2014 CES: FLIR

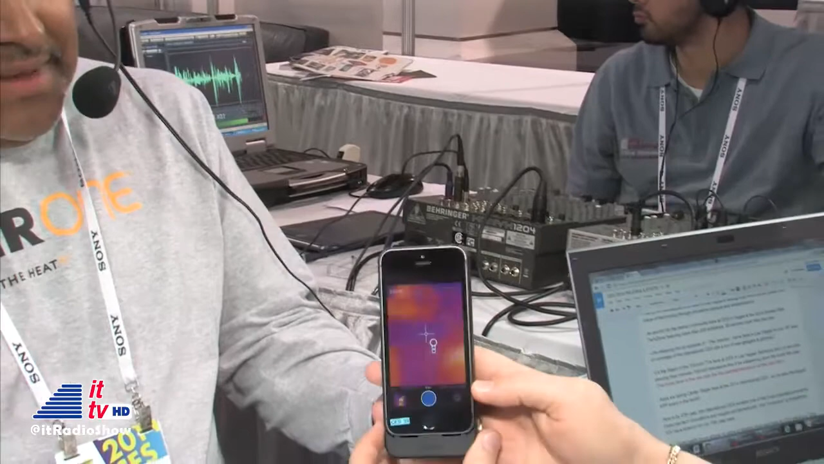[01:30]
it is basically all right so here's here's your iPhone oh we're already seeing how how H is cooking over there check them out
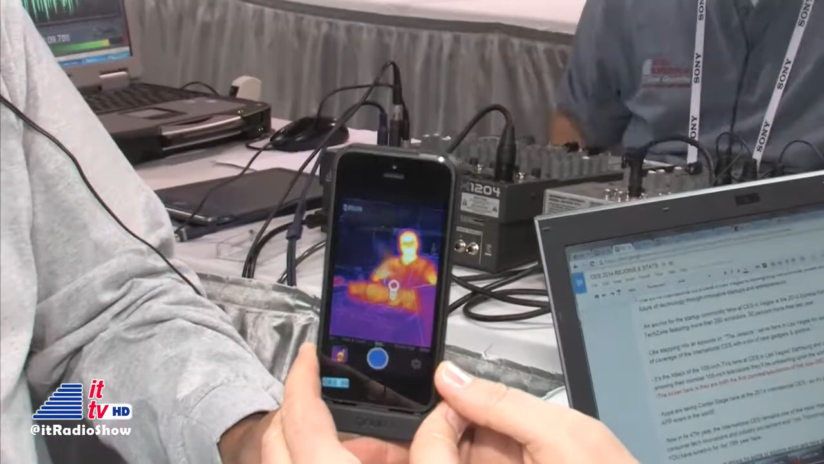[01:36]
that's very cool and it's a case that we're putting over the iPhone that has the
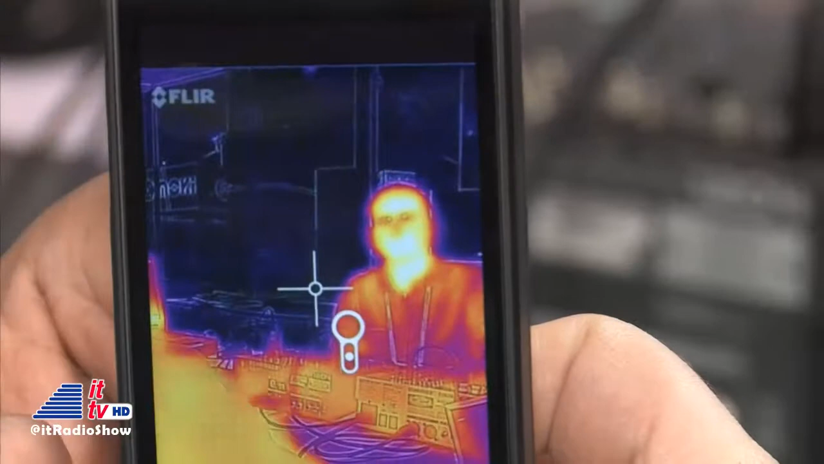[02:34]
down on that slide if you're holding it here and I pull down you see a check mark after a couple seconds yes let
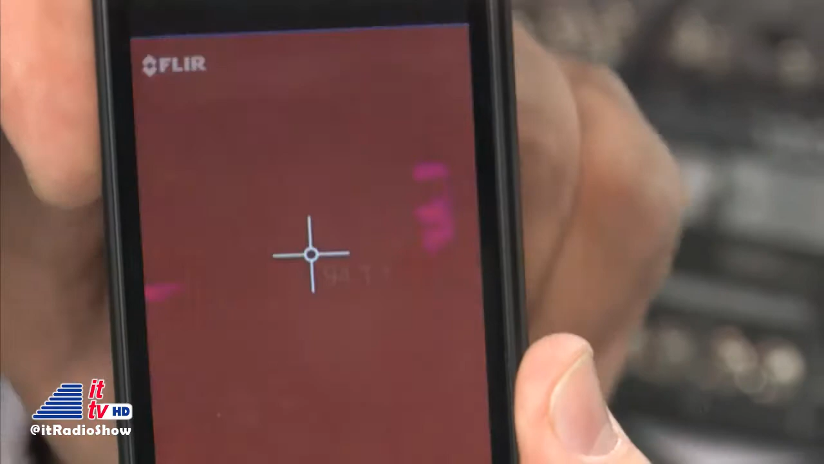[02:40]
go of that and now you'll get a temperature readout oh my gosh so if I zero this on H I should see that
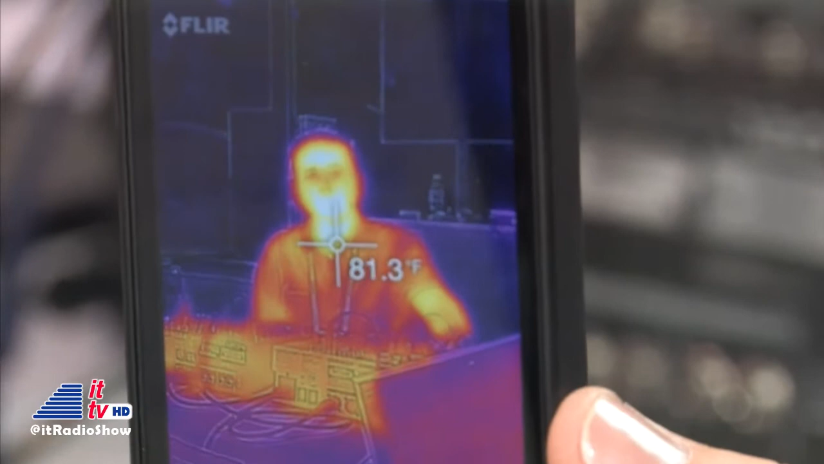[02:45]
On screen: spot 81.3°F
he's uh he's well right now he's 81.8 degrees from this give or take from this distance from
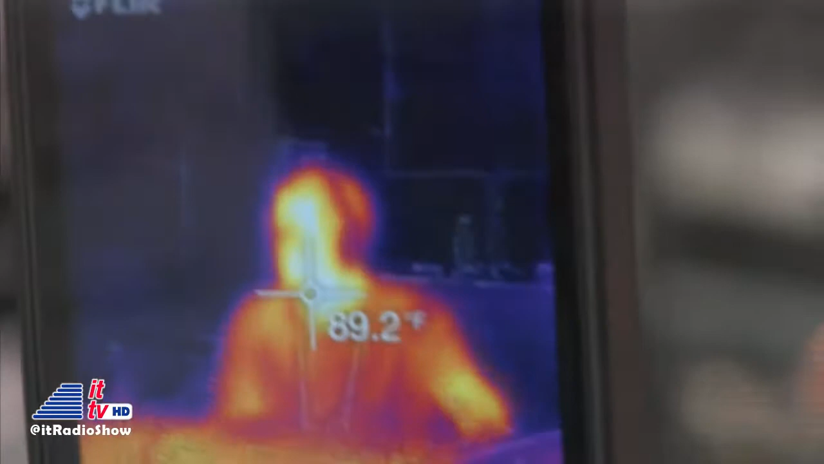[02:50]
On screen: spot 89.2°F
this distance correct so you can actually then get determined temperature of objects or people or
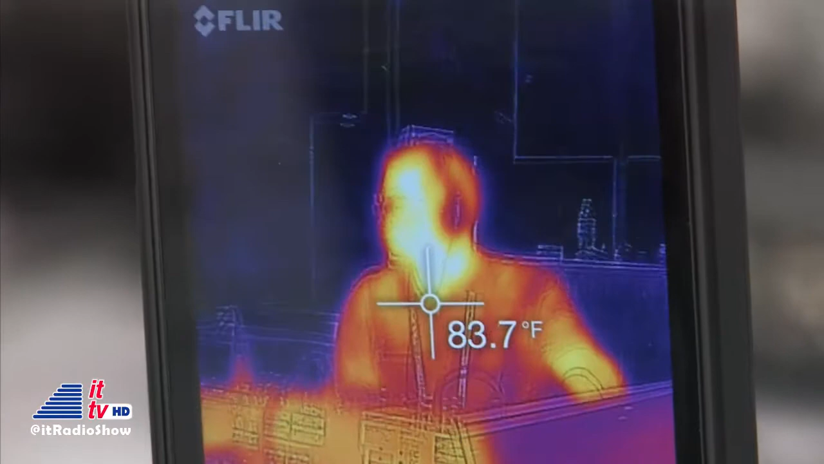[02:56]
On screen: spot 83.7°F
pets or what have you absolutely or the or the fever if your kid is running kind of hot or if your food is cooked I mean
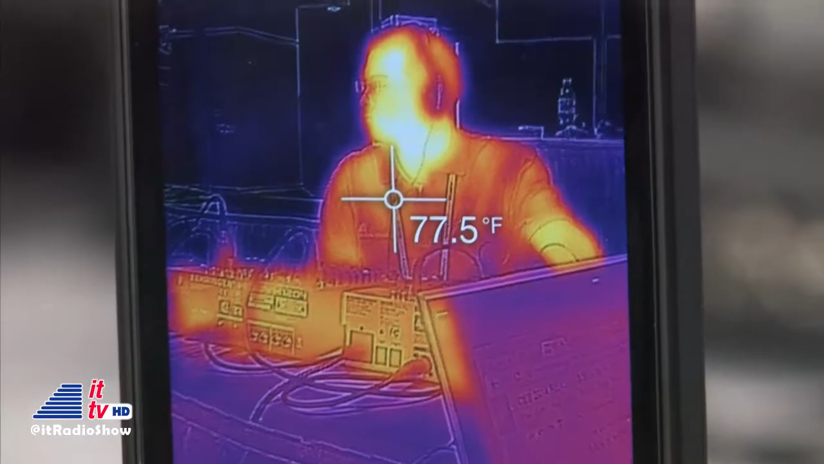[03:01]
On screen: spot 77.5°F
there's a lot of things you can do if your campfire's out so I mean there's a lot of power in your
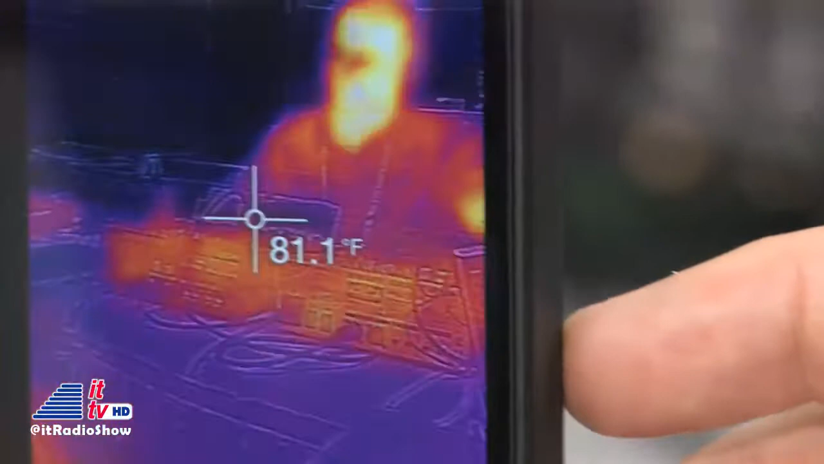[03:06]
On screen: spot 81.1°F
hand and we're letting you see things that you normally wouldn't see by day you'll also notice on there that there's
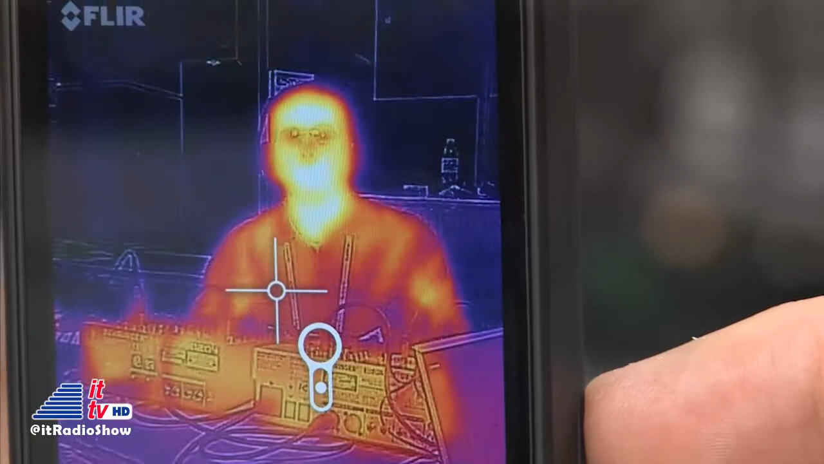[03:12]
a lot of sharp lines on there that kind of enhance the image there and if we had a tv screen or something
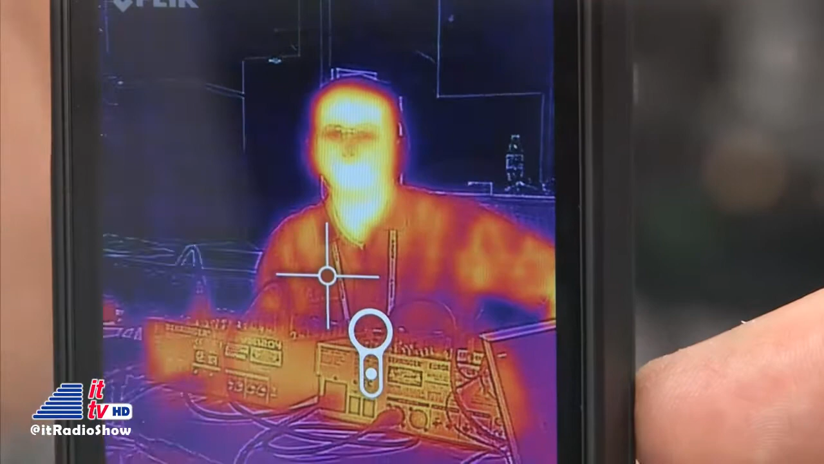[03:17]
you could notice that you can read text on thermal images you normally would not be able to see really that's
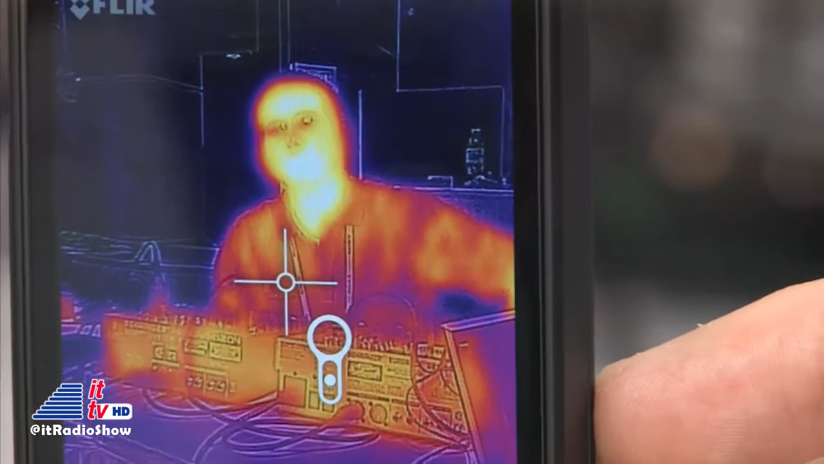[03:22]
provided by our powerful msx feature and that is the basically blending the two
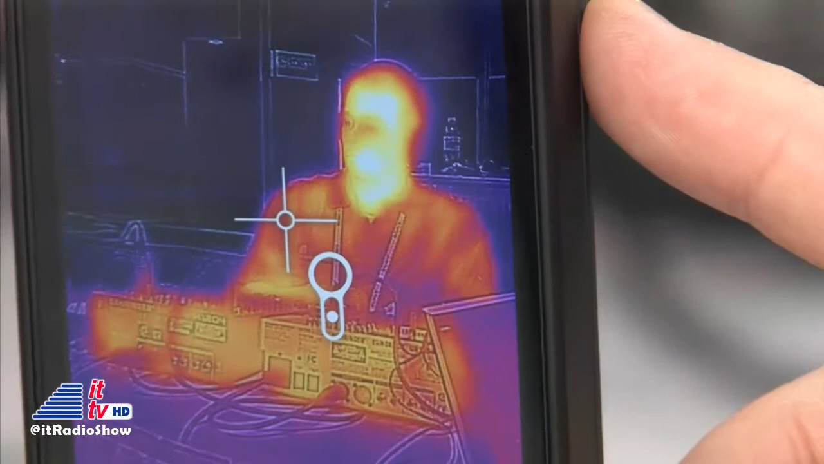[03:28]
technologies together from the from the fusion of the day image or the and the thermal image together to create
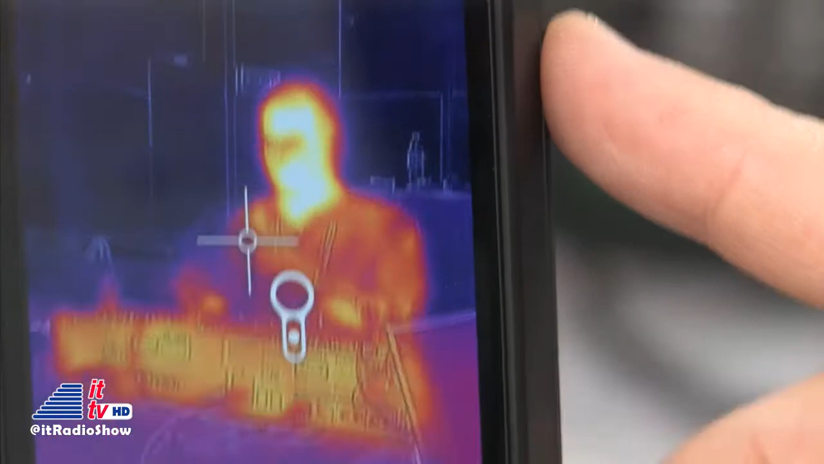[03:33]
something so you see more than just the thermal image nice now from a consumer standpoint aside
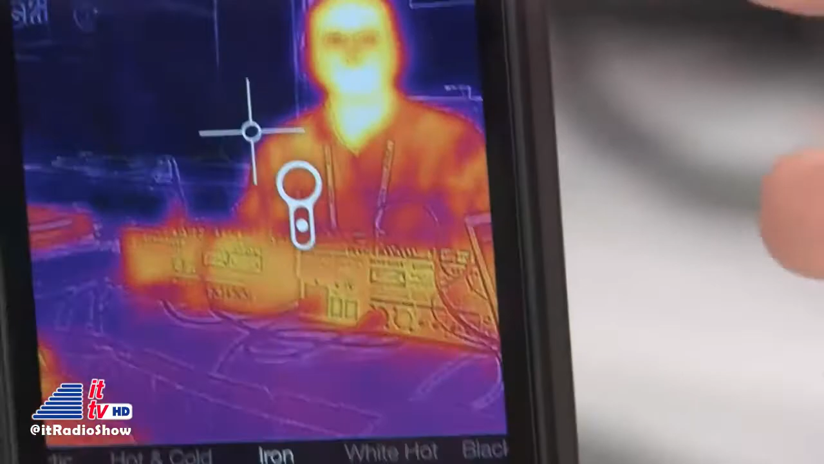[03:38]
from the cool factor being able to to point in and get temperatures and so forth what practical uses